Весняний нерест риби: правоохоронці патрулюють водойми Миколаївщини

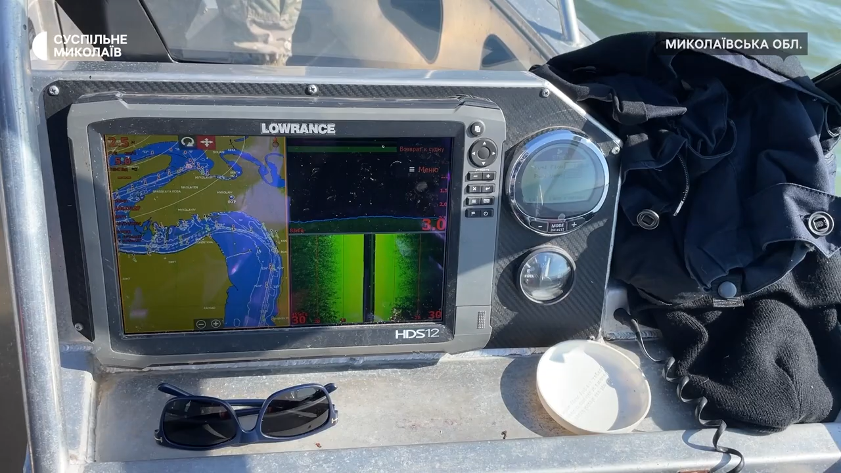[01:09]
Катер оснащений ехолотом, з вбудованим навігатором та іншим необхідним обладнанням.